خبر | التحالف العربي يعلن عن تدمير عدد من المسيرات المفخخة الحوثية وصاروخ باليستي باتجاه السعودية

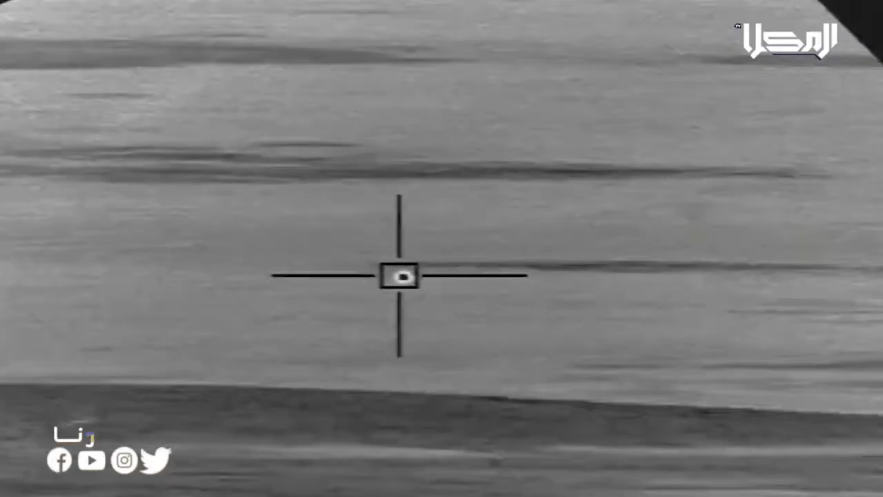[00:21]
للتحالف أن الدفاعات السعودية دمر الطائرة المسيرة مفخخة أطلقتها
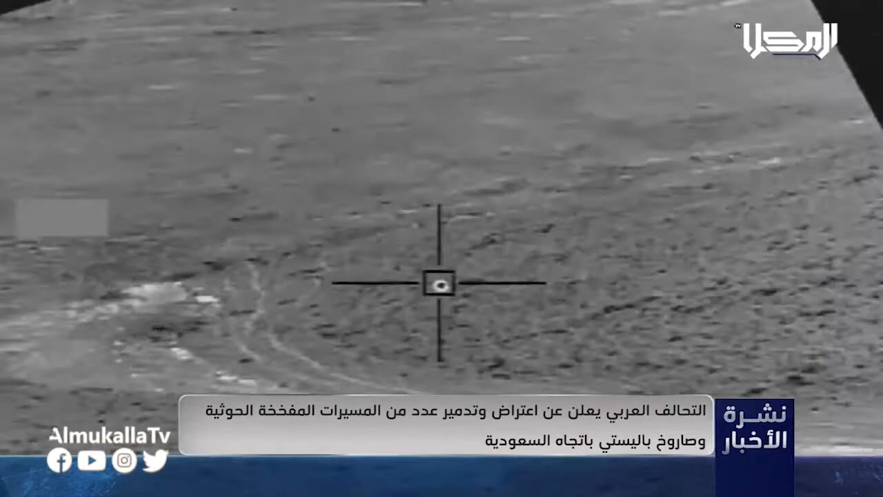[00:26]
الميليشيات الحوثية باتجاه مدينة نجران إلى جانب تدمير صاروخ الباليستي أطلق
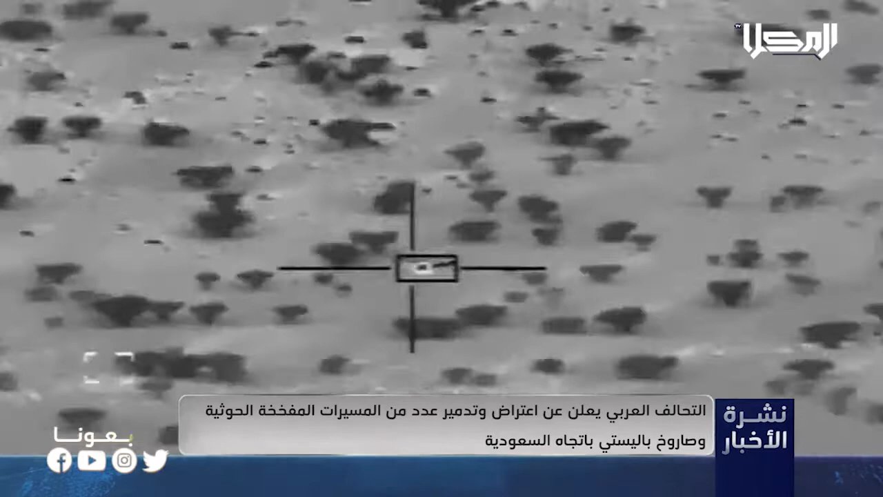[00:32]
باتجاه مدينة جيزانة مشيرة إلى رصد ومراقبة مصادر الأعمال العدائية لميليشيات